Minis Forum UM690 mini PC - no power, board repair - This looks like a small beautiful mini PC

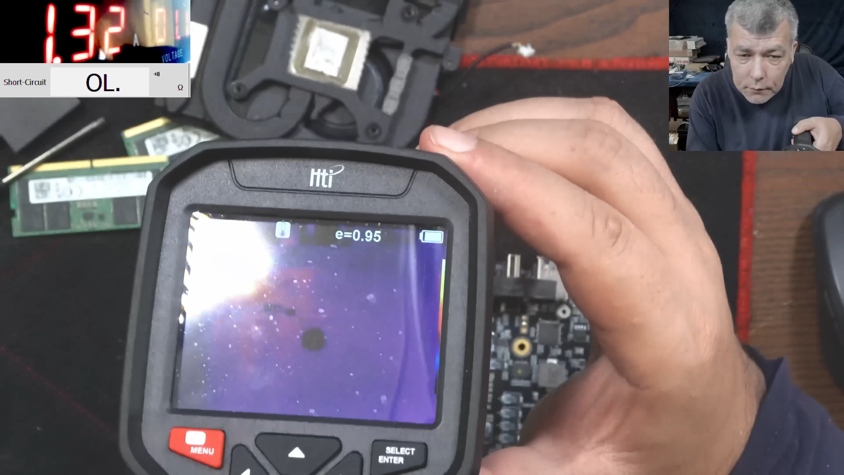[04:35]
and what is getting hot so check there check there check there so which mosfet is getting hot
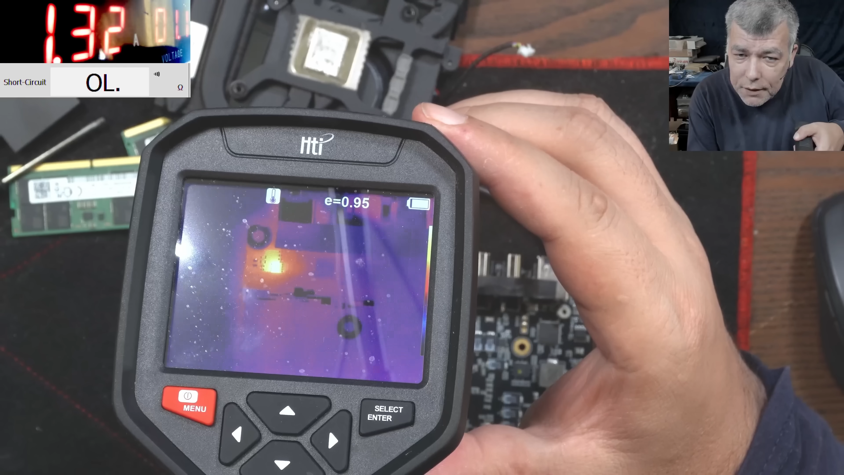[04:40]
huh the first one and the first one is good you understand so you you you can see it like oh that's hot it's hot because it's good the other one which is shorted it will not get
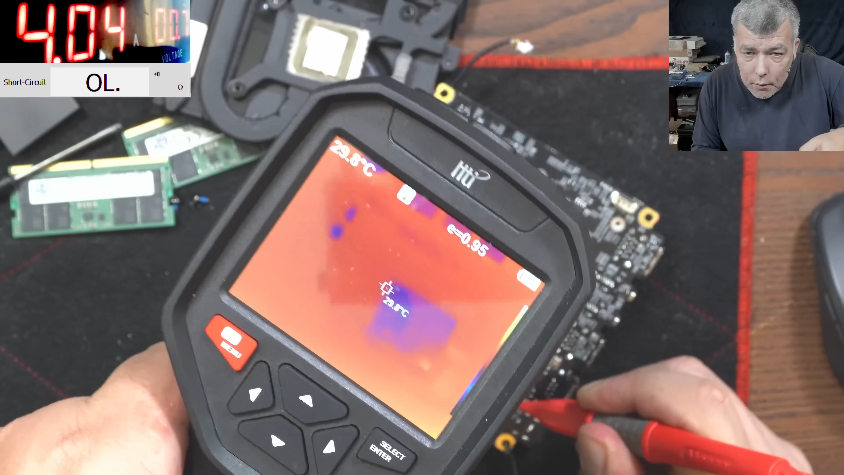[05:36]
huh something there but what is there
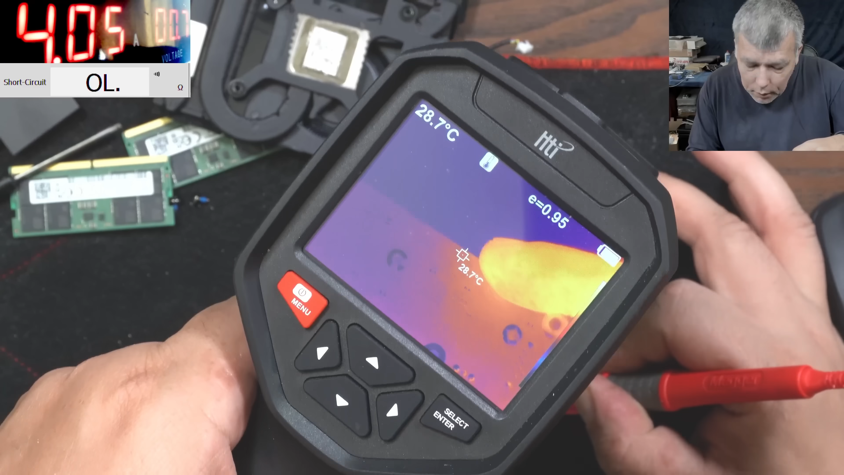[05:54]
On screen: spot 28.7°C
here here is basically nothing
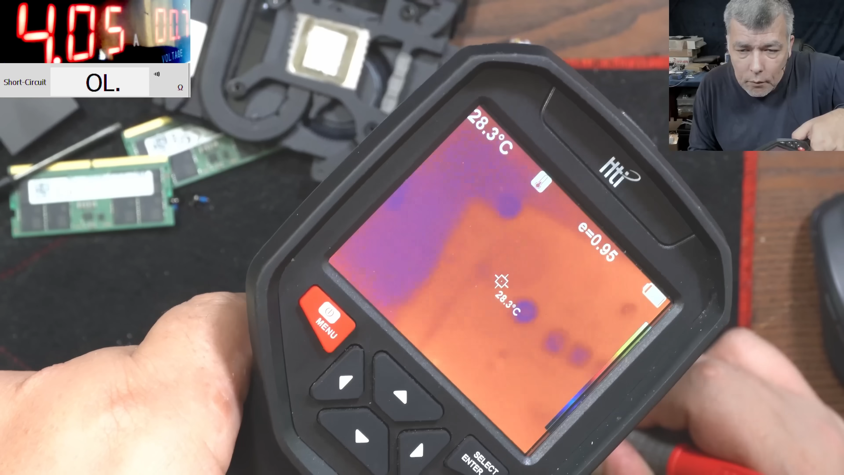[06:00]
On screen: spot 28.3°C
only something there is getting hot i mean it's making no sense i mean here is nothing
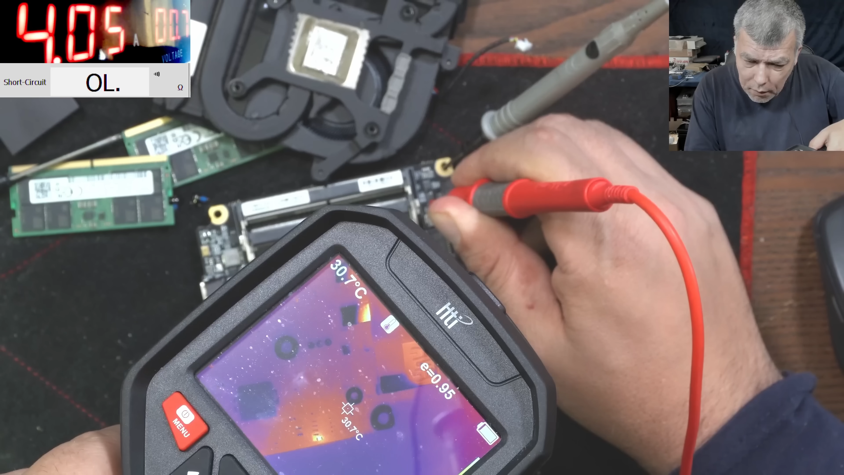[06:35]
On screen: spot 30.7°C
uh what uh what it is oh lol is this capacitor